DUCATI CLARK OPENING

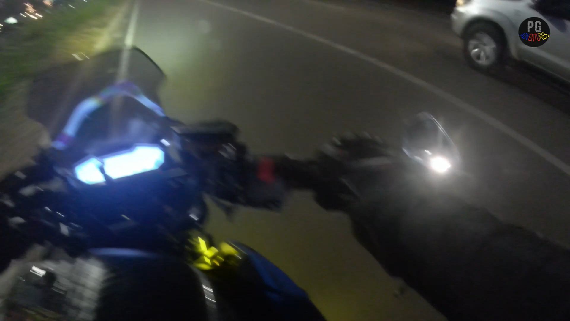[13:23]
Bigla kasing kumaliwa ang mga tropa natin, nagulat ako. Ay, ayun, nasaan na ba sila, hindi ko na makita mga tropa, kaya habulin natin.